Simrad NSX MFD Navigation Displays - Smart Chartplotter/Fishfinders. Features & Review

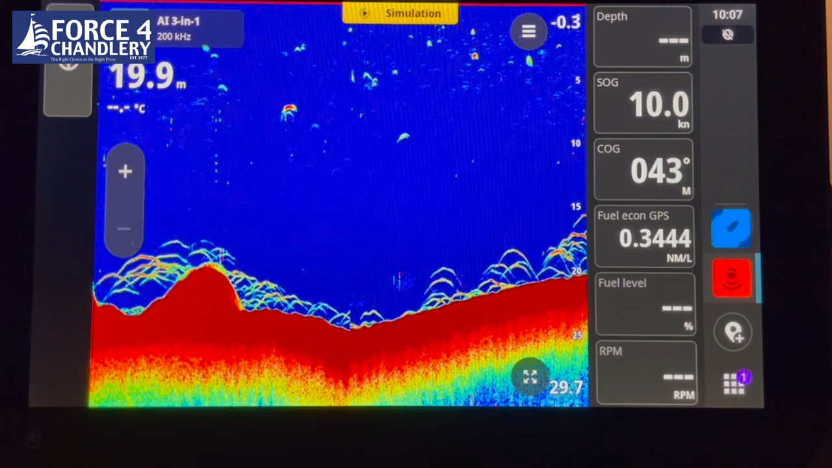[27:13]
On screen: depth 19.9 m, speed 10.0 kn
I press the button in the left hand corner and then we start scrolling again. If I click on the pause button, I just pause the sonar and then resume by pressing play.
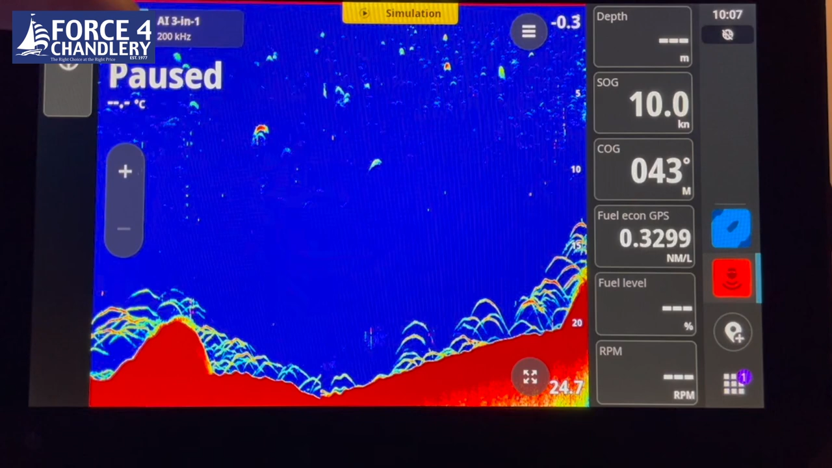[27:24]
On screen: speed 10.0 kn
You can record your sonar data
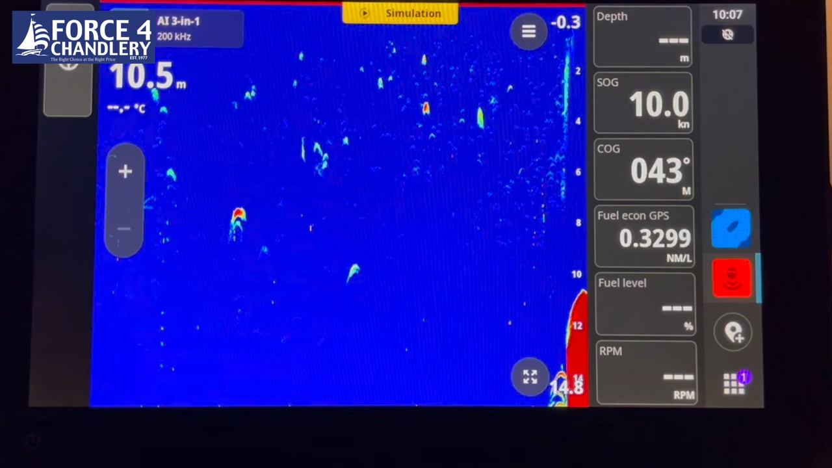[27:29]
On screen: depth 10.5 m, speed 10.0 kn
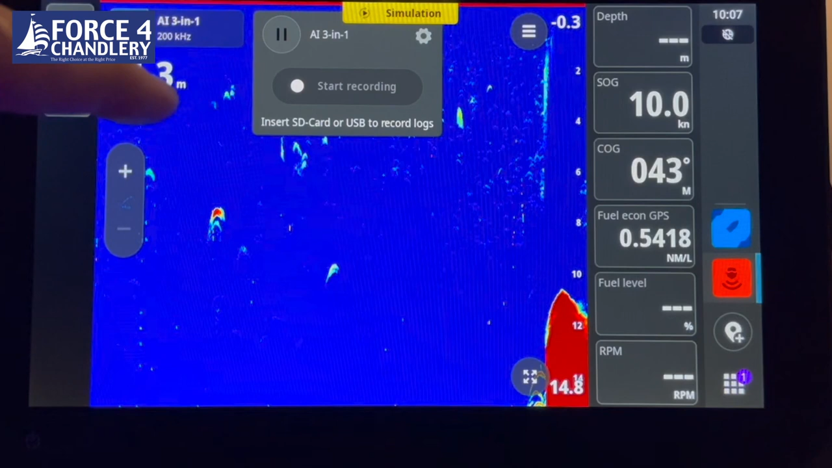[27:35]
On screen: speed 10.0 kn
by pressing on the transducer type and recording the sonar logs to an SD card.
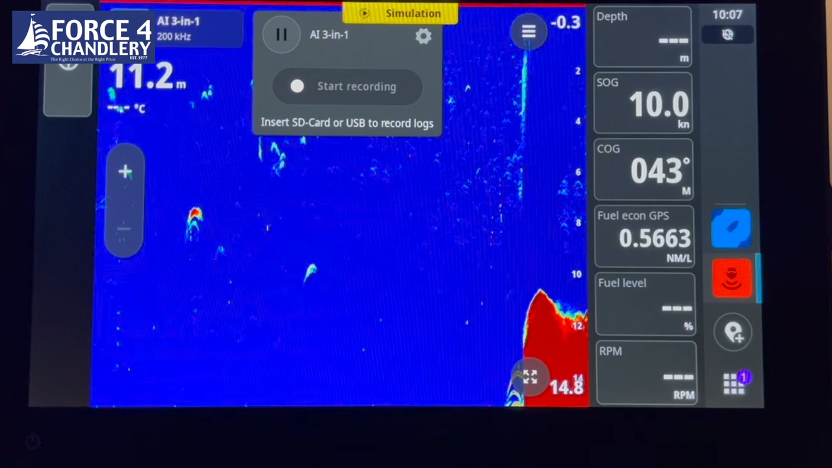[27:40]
On screen: depth 11.2 m
If you've got a blank SD card plugged into the unit. So the next is side scan.
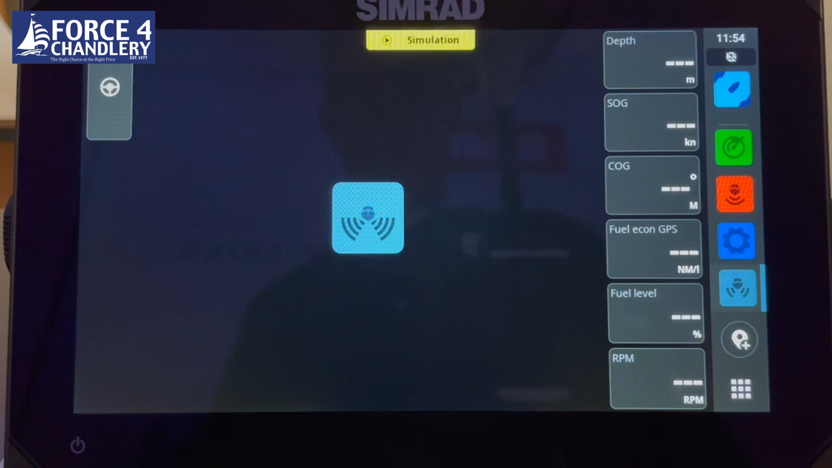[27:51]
So if you have a side scanning transducer,
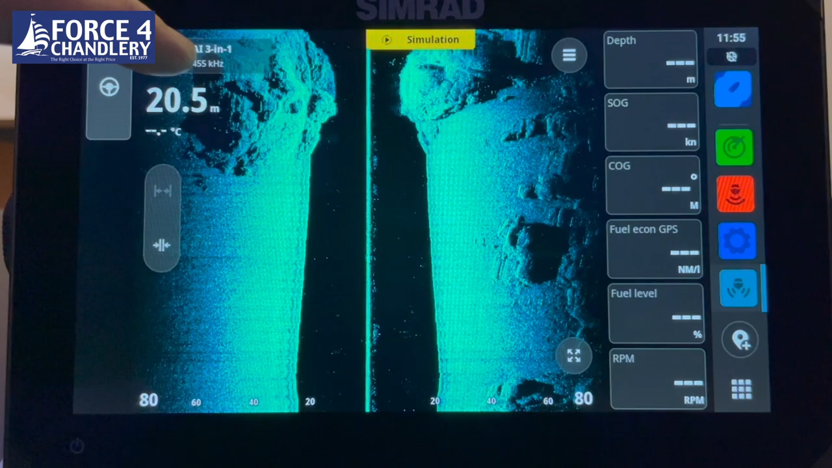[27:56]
On screen: depth 20.5 m
as we have an active imaging three in one, this is your side scan view.
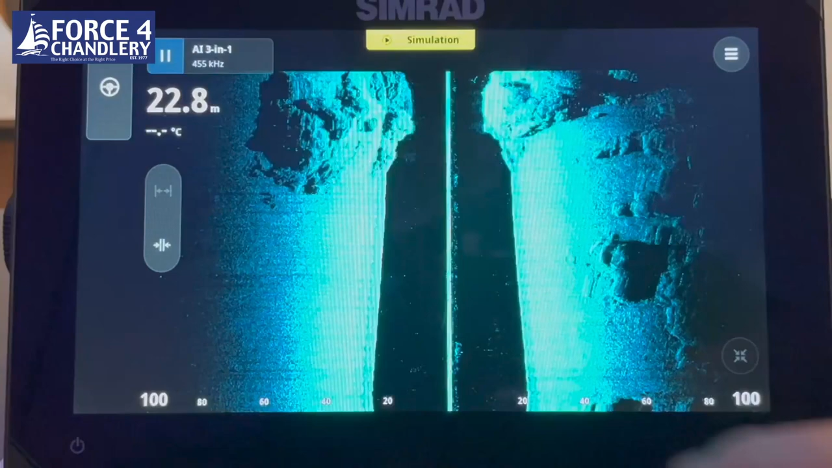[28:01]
On screen: depth 22.8 m
So the line in the middle is the top of the water column, i.e. the surface of the water. And you're looking down and to the right here and down to the left on this side.
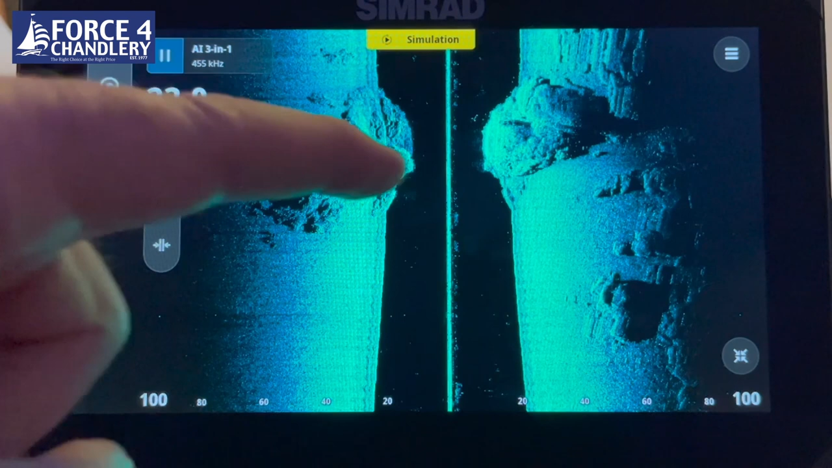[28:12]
So that is the the black bit in the middle is the depth of water. And that's the seabed on the right and the seabed on the left. Now this kind of high frequency imaging only that will only work if the transducer is in the water. So an in hole transducer will not give you this view. And again, because it's high frequency, it doesn't give great results above about eight knots.
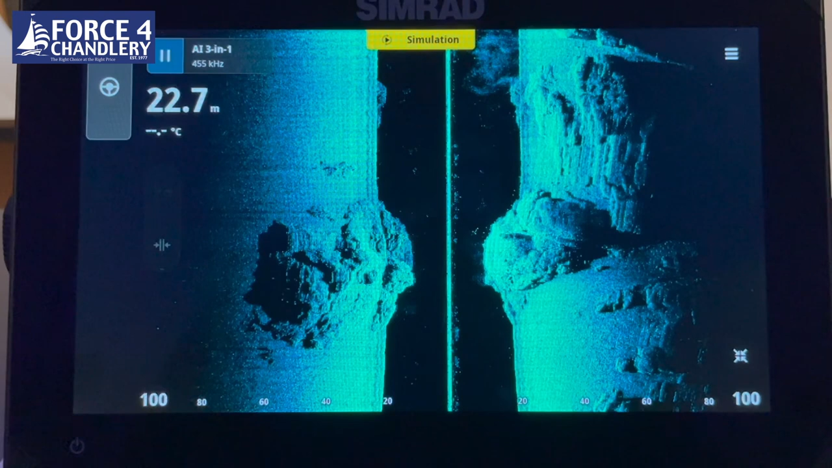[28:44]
On screen: depth 22.7 m
So the slower you go, the better results you get.
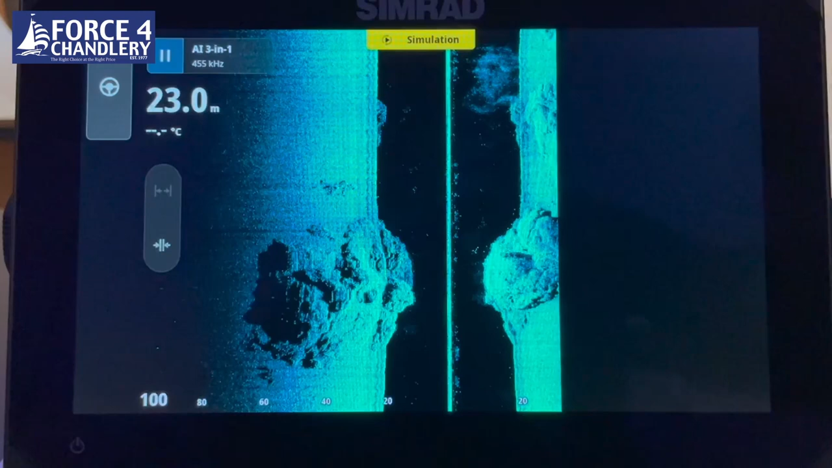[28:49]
On screen: depth 23.0 m
You can change the color palette and you can change the frequency. Some people prefer the sort of gold color palette monochrome.
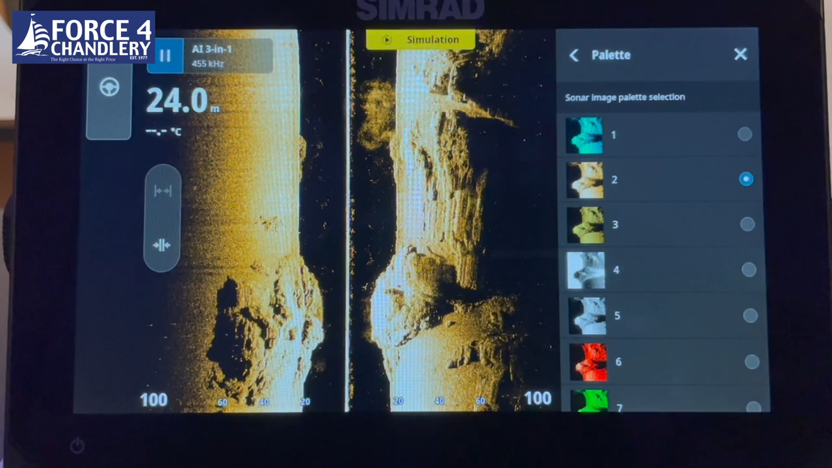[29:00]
On screen: depth 24.0 m
So there's plenty of options to change to suit your preferences.
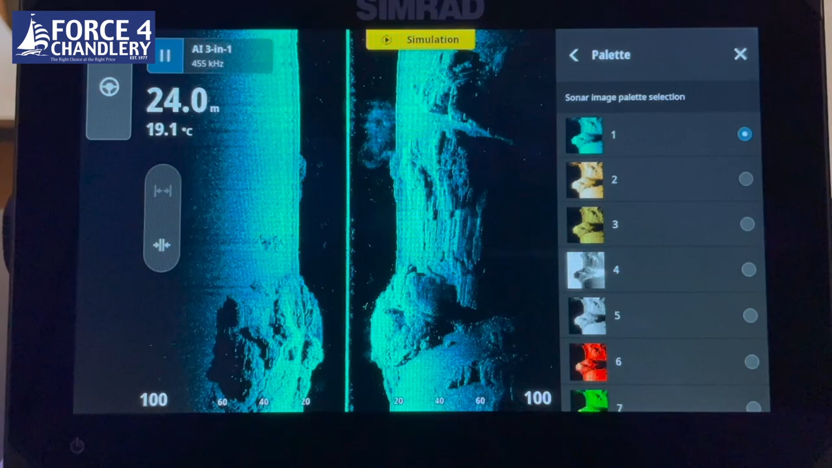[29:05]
On screen: depth 24.0 m, water 19.1°C
The next sonar screen is the down scan.
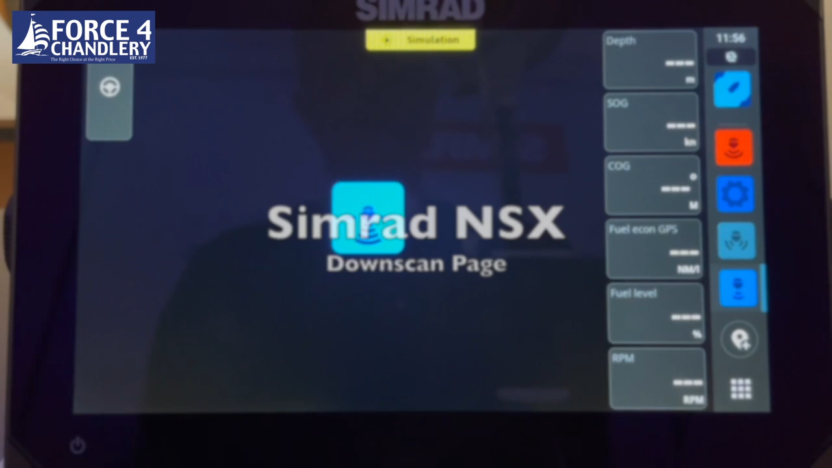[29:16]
So this is high frequency down scanning sonar. So this will show you all the structure on the seabed. And it also has a very good function called fish reveal, which it uses the standard sonar to show the fishes in the water column.
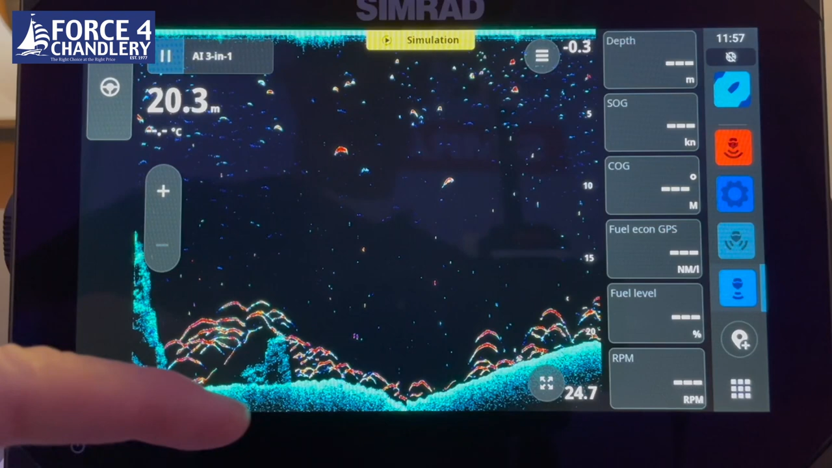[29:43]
On screen: depth 20.3 m
So it's a really good way of differentiating between the bottom and any fish. So if you've got a low fish that feeds on the bottom, then you can see clear target separation between the fish and the bottom.
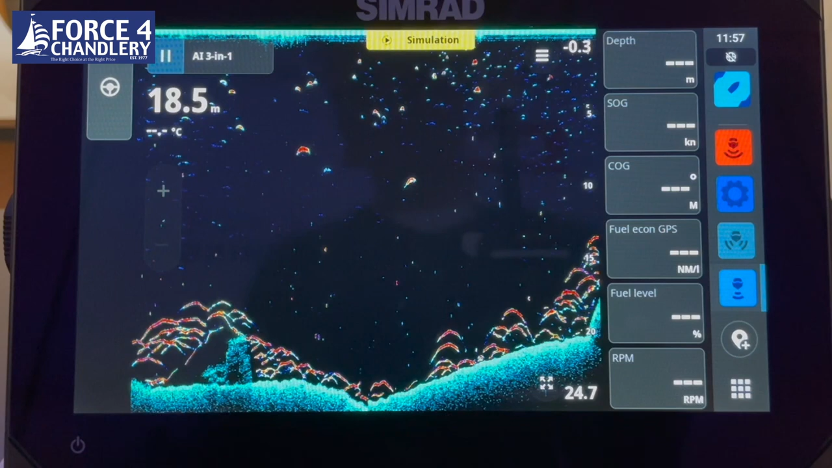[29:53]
On screen: depth 18.5 m
Again, the transducer has got to be in the water to operate for the high frequency down scanning sonar.